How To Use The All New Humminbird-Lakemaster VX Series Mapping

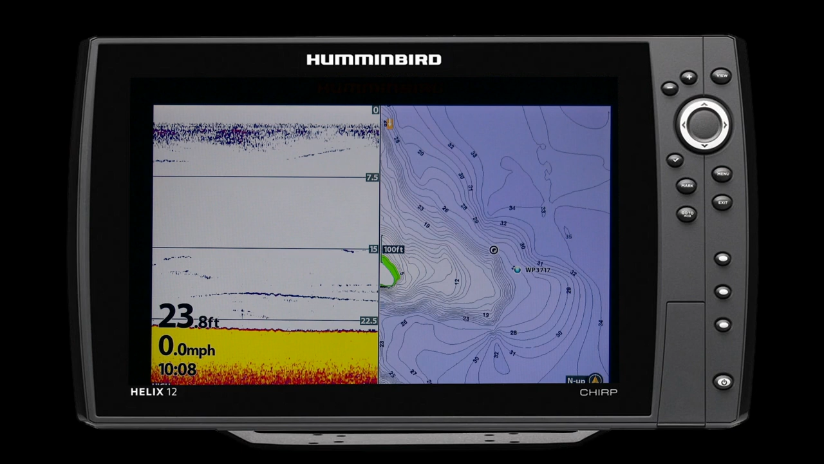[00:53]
On screen: depth 23.8 ft, speed 0.0 mph
So let's talk about the VX charts first. Number one, you still get the great one-foot contours. We still have the great continental U.S. and regionally throughout Canada coverage. We have the navigational aids and all the points of interest. So everything you've come to expect from LakeMaster is still there. But the new VX technology, here's what it includes.
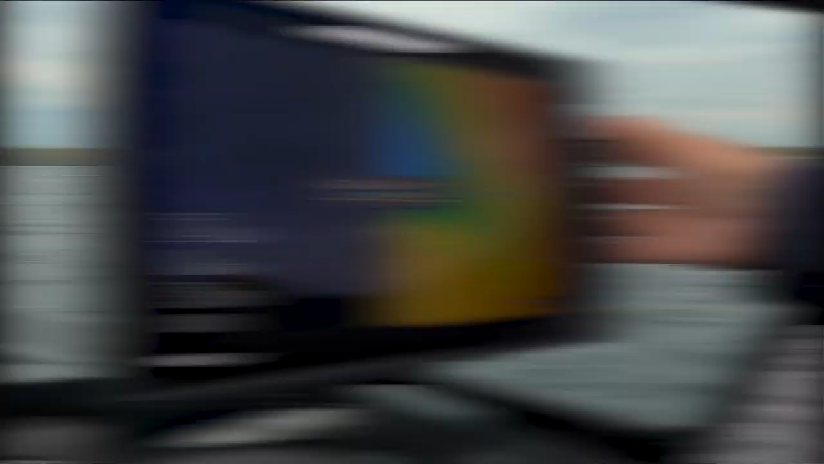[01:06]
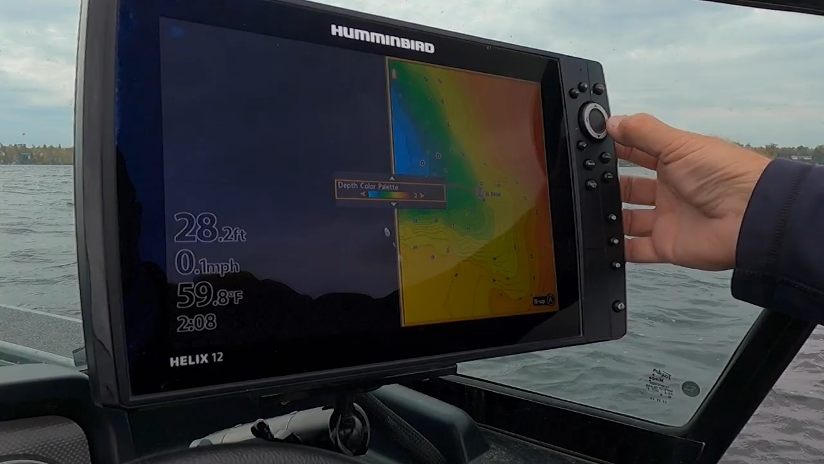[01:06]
On screen: depth 28.2 ft, water 59.8°F, speed 0.1 mph
Five color palettes.
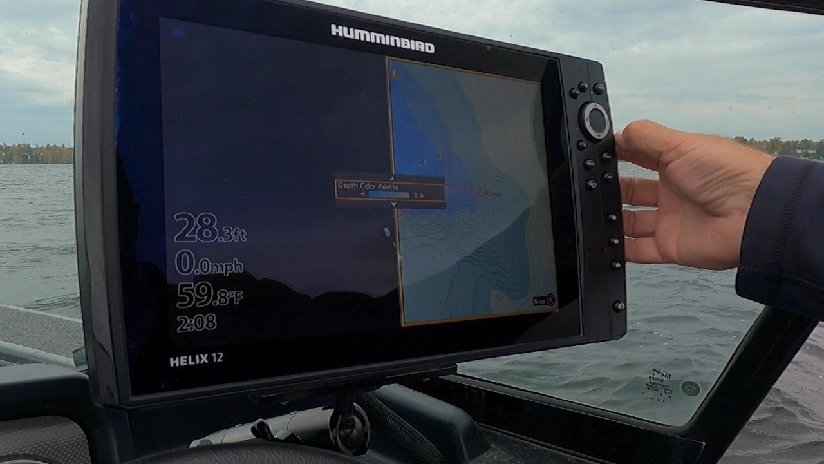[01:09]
On screen: depth 28.3 ft, water 59.8°F, speed 0.0 mph
Man, I think that's really cool because you're able to now pick a color palette that really jumps out at you for what your specific needs are.
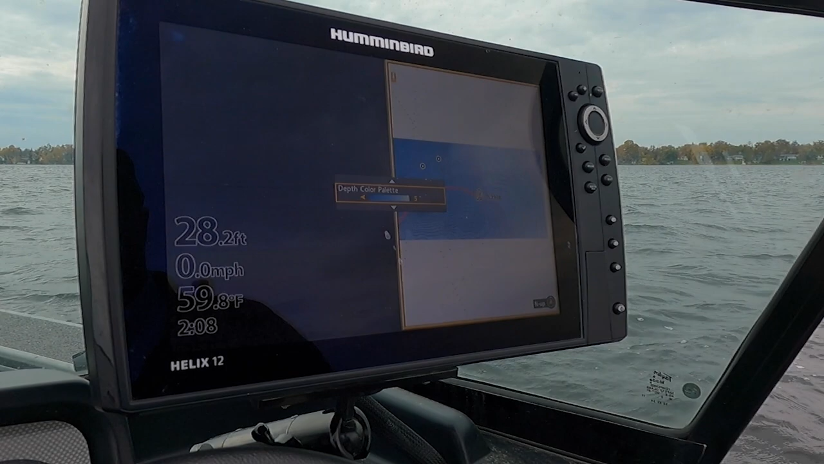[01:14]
On screen: depth 28.2 ft, water 59.8°F, speed 0.0 mph
And you can see those brake lines easier. You can see those weed lines. You can see those drop-offs.
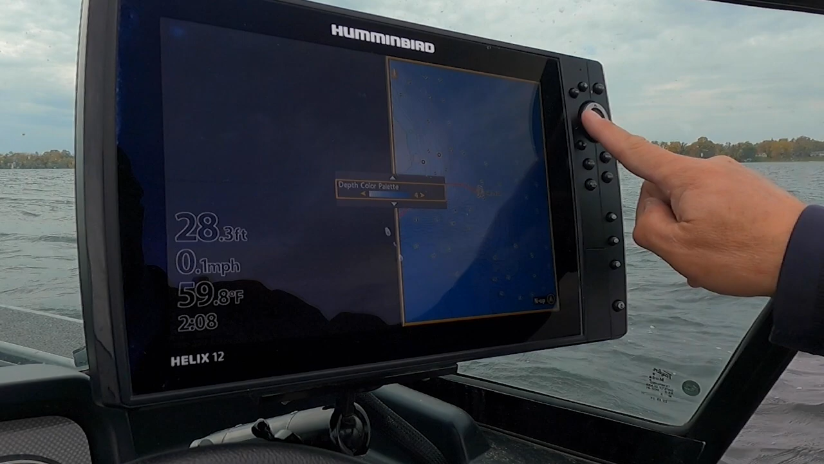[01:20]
On screen: depth 28.3 ft, water 59.8°F, speed 0.1 mph
All those things are there and you get five choices. You get three different chart view presets.
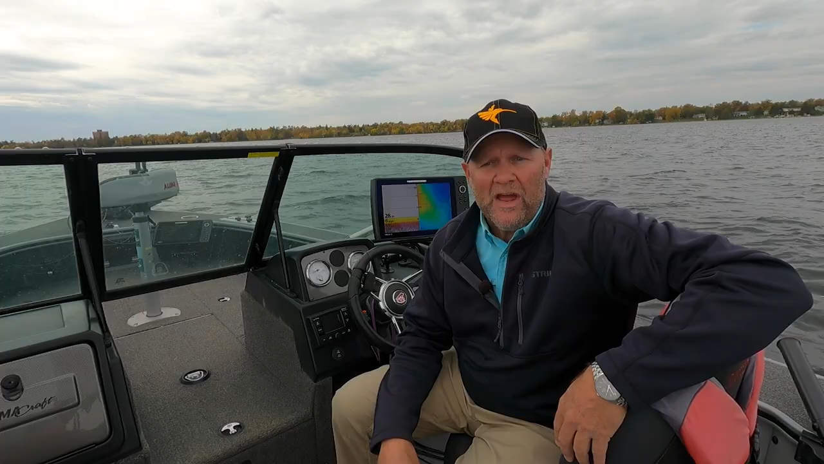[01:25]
Angler, navigational, and user.
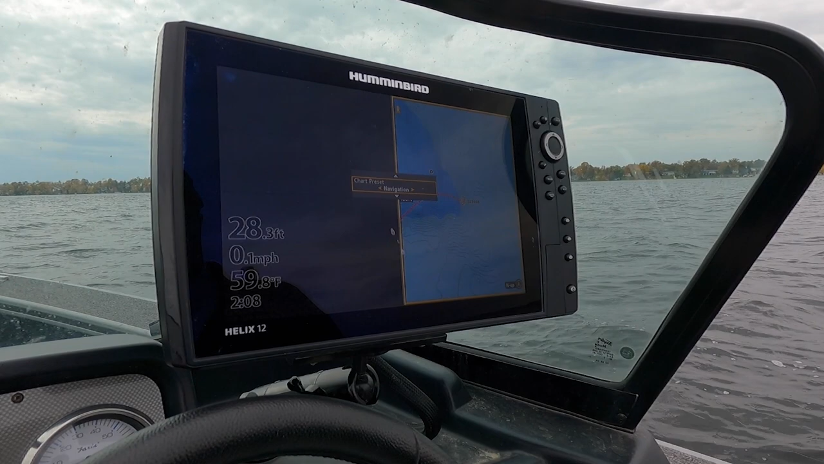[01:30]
On screen: depth 28.3 ft, water 59.8°F, speed 0.1 mph
And they've all got something different for you so that when you're on the run, you can use the navigational side. When you're parked on a spot, you can use the angler side. But everything you need to see is right there. SmartStrike is built in.
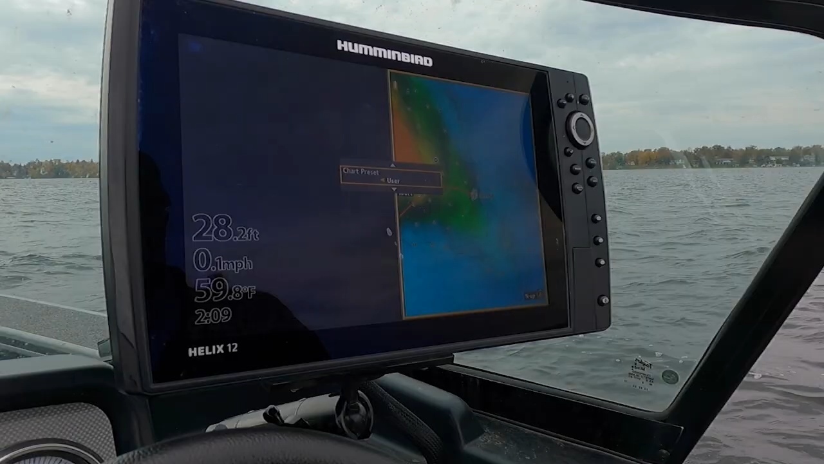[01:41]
On screen: depth 28.2 ft, water 59.8°F, speed 0.1 mph
Now this is really cool. For a long time, you had to buy SmartStrike separately. But now you get SmartStrike built in.
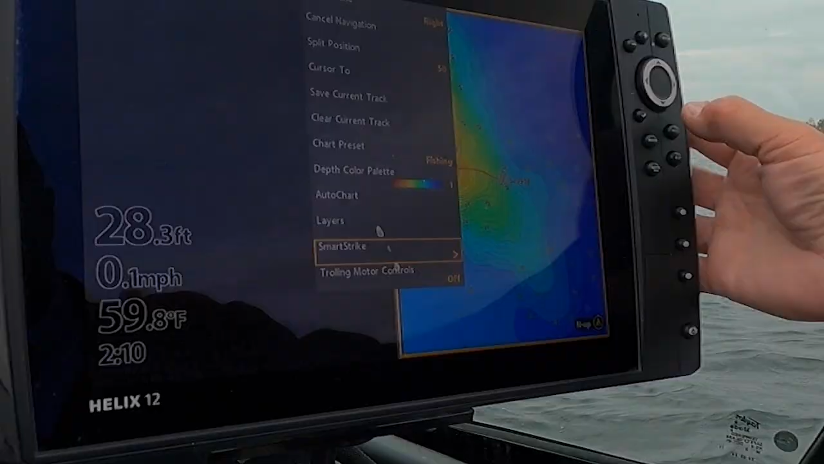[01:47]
On screen: depth 28.3 ft, water 59.8°F, speed 0.1 mph
And what SmartStrike will do for you is allow you to plug in a certain set of parameters based on your day,
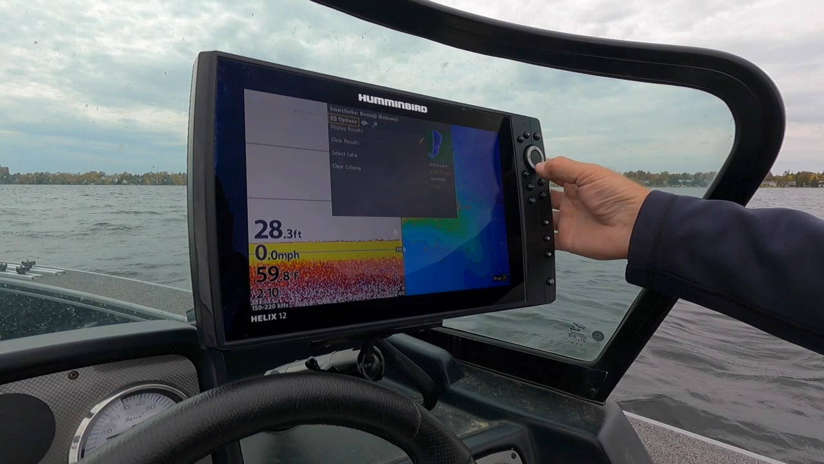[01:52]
On screen: depth 28.3 ft, speed 0.0 mph
your weather forecast, whatever it may be. And it will help you understand where you're going to find fish on that given day. You have four depth highlights and water level offset.
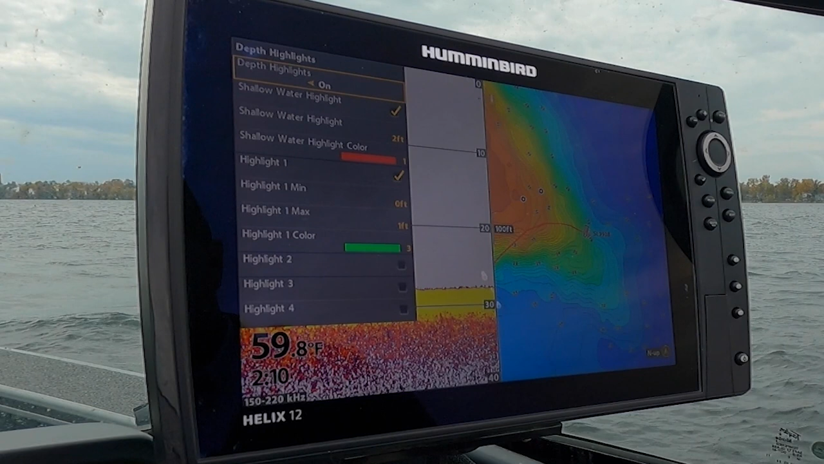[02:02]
On screen: water 59.8°F
And you know, all those things you've come to expect are there.